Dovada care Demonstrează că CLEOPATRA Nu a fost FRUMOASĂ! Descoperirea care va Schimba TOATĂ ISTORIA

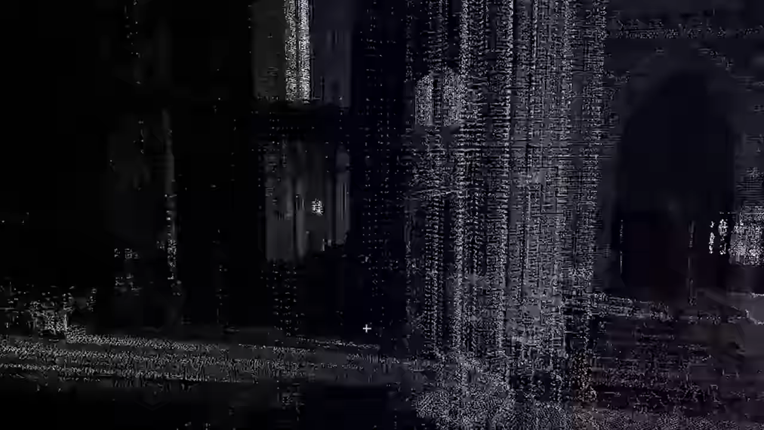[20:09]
El a înregistrat cu acuratețe fiecare trăsătură a acestei structuri complexe,
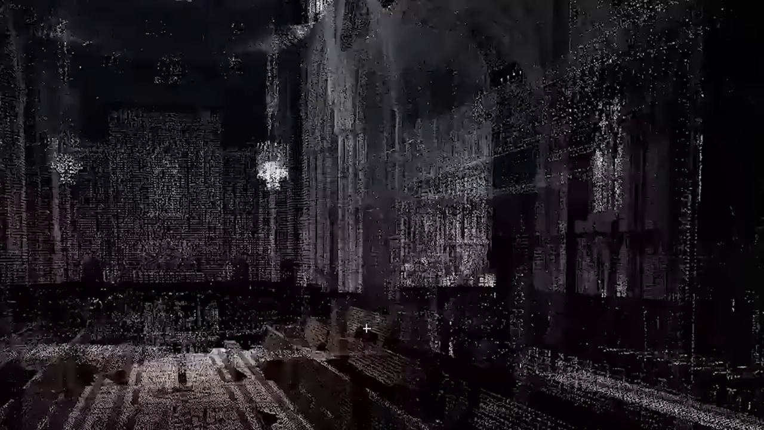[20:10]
inclusiv cele care nu au putut fi explicate deloc. Doar un miliard de puncte și aveți cea mai fidelă copie a clădirii.